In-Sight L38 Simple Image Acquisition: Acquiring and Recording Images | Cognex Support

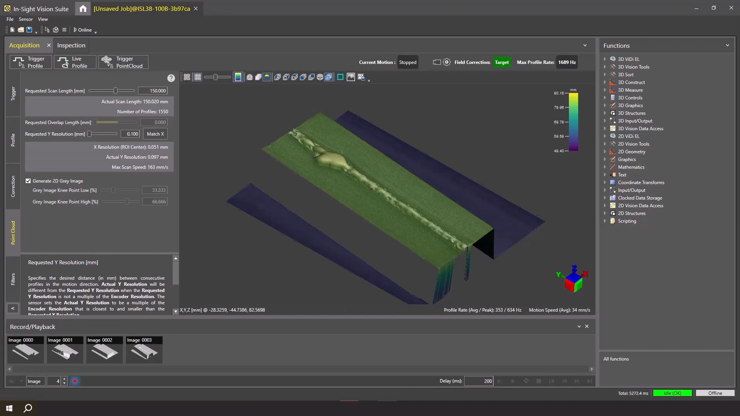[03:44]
Finally, let's look at the Filter tab. This tab is useful for improving and fine-tuning any point cloud scan. The two main features are gap filling and spike removal. Having these features toggled on will improve smoothing out the scan.
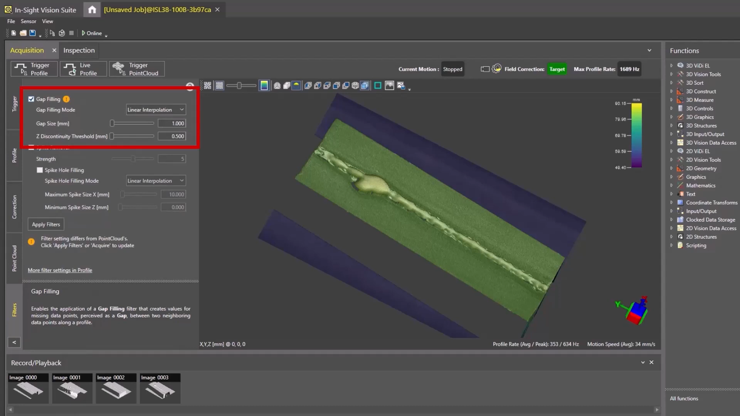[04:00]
Gap filling can help fill in any points along the profile and areas that are missing.
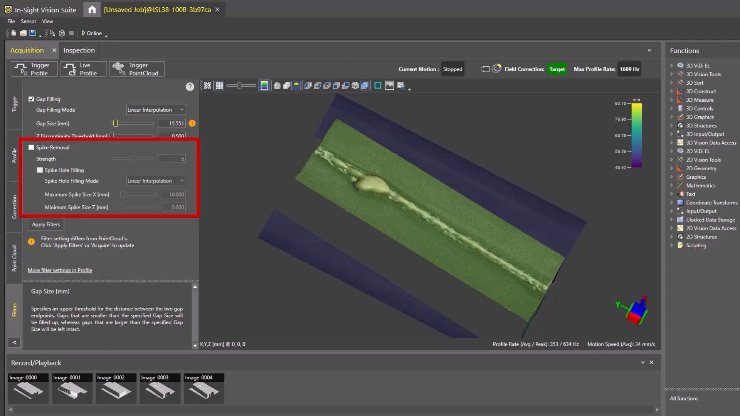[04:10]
Spike removal identifies areas that have spike noise and sudden increases in the point cloud that can lead to false height information. The other settings contribute to the strength of the gap fill and spike reduction.